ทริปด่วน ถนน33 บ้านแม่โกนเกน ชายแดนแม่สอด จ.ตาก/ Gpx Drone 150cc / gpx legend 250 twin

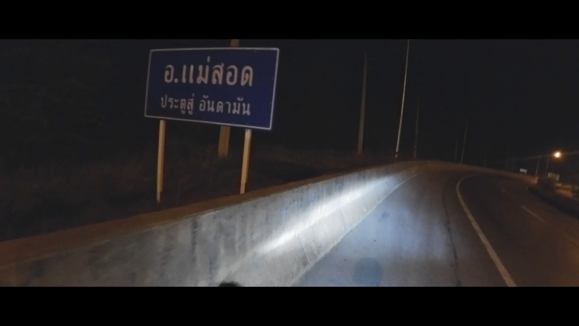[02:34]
ตอนนี้นะครับ เราก็มาถึงแม่สอดเกือแล้วนะมีคือประตูเสลียสารมันหน้าต้องบอกว่า ผนนลโฟนโกรด มาถึงแล้วเจอที่ไม่ก่อนนะครับมีเวลียล